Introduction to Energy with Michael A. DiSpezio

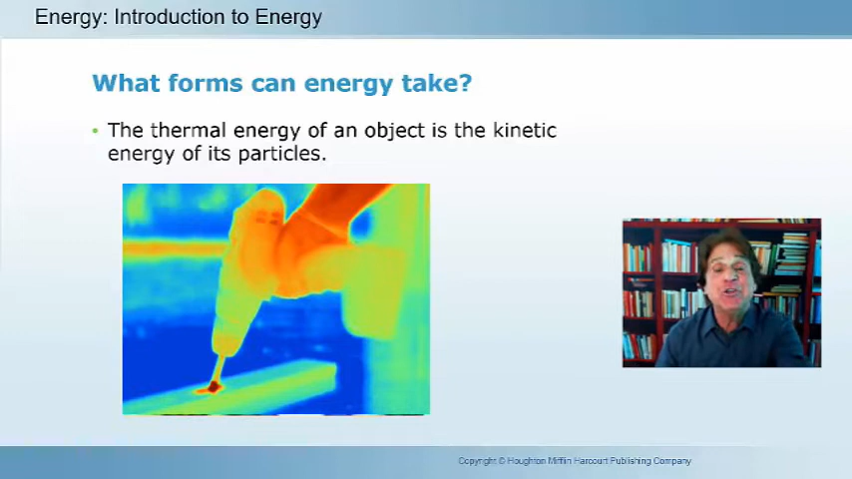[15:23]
And you know what? We can see that in this image right here. This image is taken with a special tool that can visualize thermal energy.